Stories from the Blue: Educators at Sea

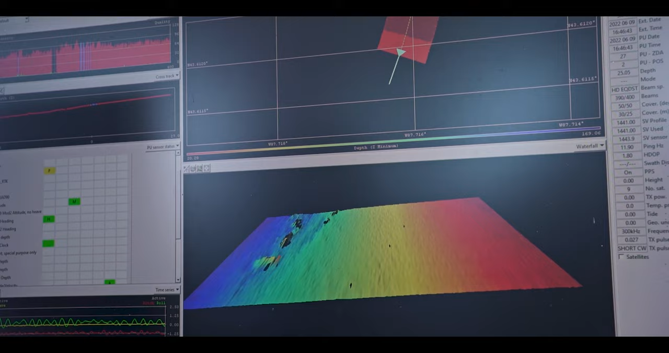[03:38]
There's a multi-beam image of a shipwreck.
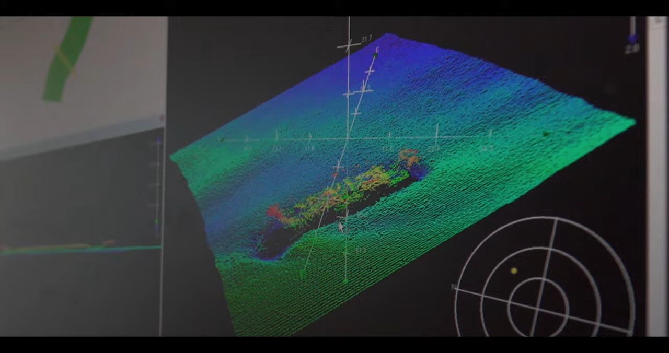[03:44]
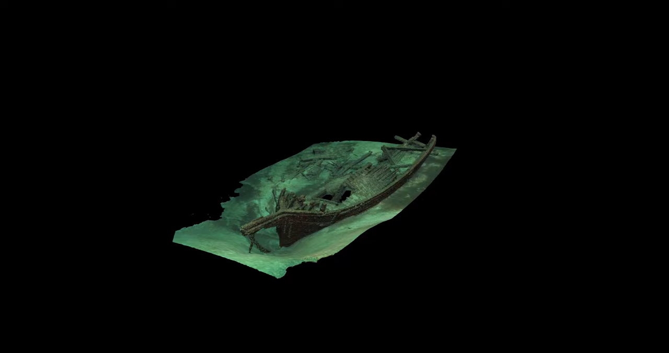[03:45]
That real advantage of the photogrammetry is it's extremely detailed because it's collected by a diver around multiple facets.
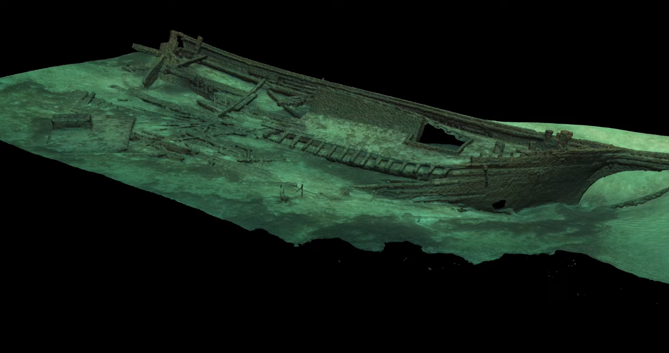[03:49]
We get a really detailed image on the site itself.